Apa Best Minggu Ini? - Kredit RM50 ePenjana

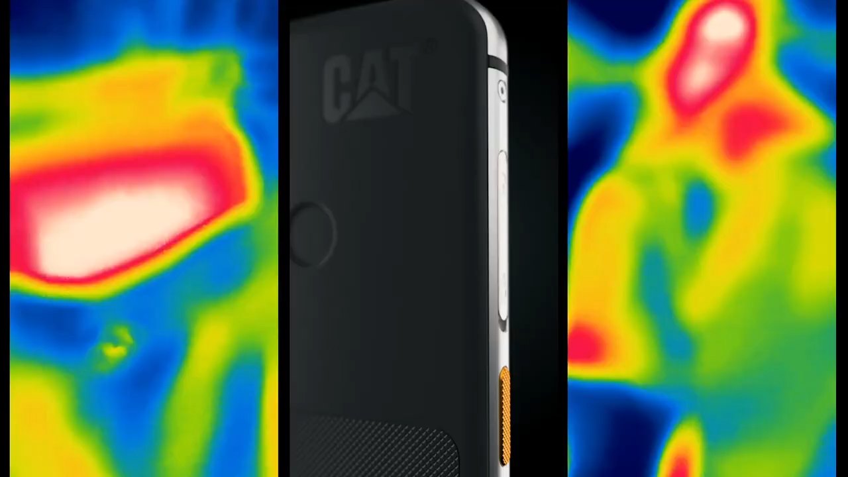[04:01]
mengimbas suhu di dalam Julai negatif 20 sehingga 400 darjah Celsius dapat dibaca oleh peranti.